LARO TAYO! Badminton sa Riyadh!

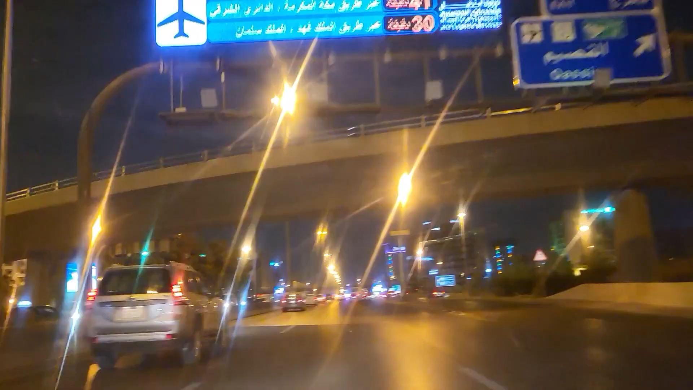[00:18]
5 to 10 minutes lang papunta dun guys Pag aeroplano yung gamit mo Pero ako akotso lang Aabutiin ako ng 30 to 40
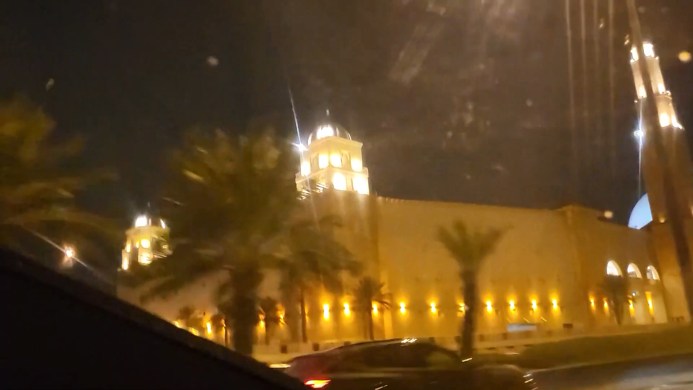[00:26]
minutes back drive Dito sa Saudi guys Kahit malayo na sa city ay maliwanag pa rin.
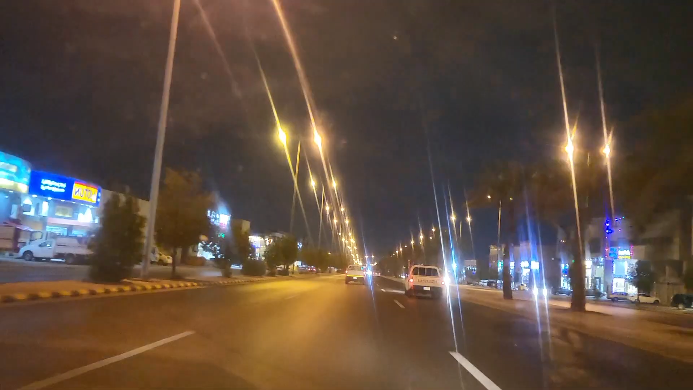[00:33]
May mga umiikot din ditong mga police at may mga camera sa kalsada kaya alam mong safe ka pero doble inat ka pa rin.